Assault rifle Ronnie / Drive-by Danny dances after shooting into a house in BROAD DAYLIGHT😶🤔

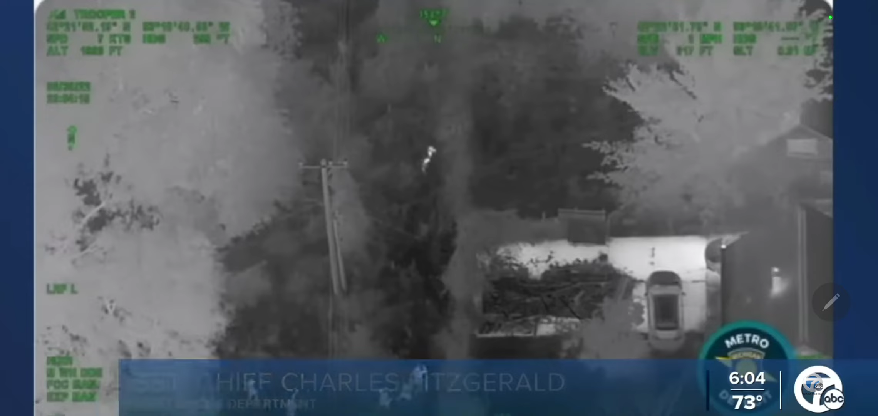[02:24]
out yep straight along the fence line right up ahead of you he's about six yards out in front of you the manhunt went
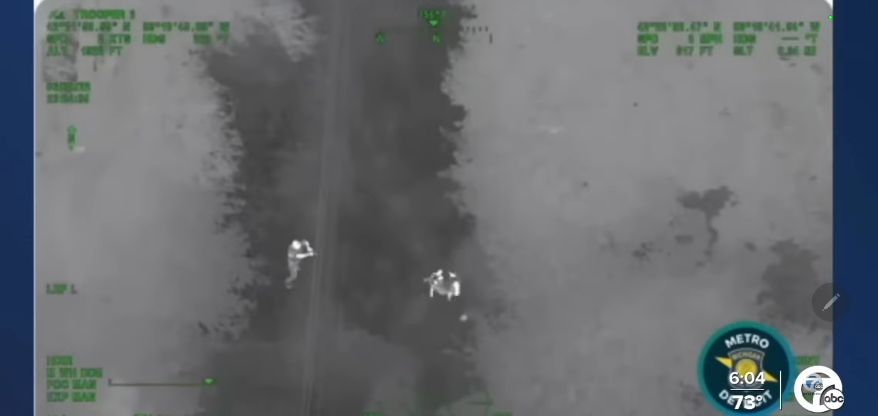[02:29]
late into the night you're riding in a state police chopper with night vision helping
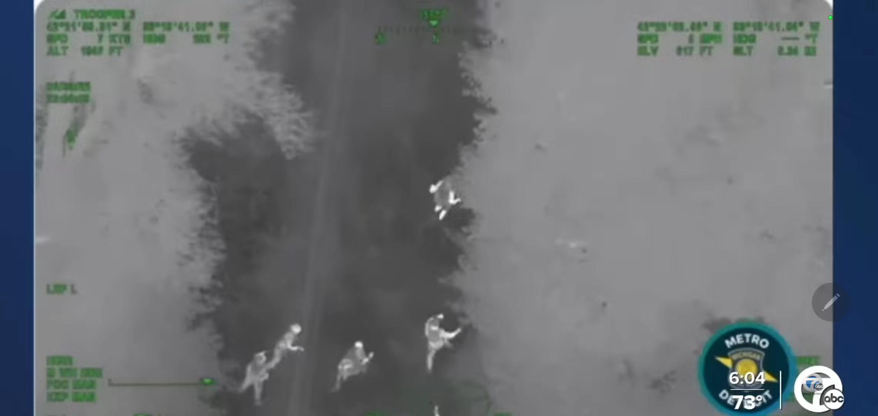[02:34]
officers on the ground close in he's getting up right now and running northbound he's still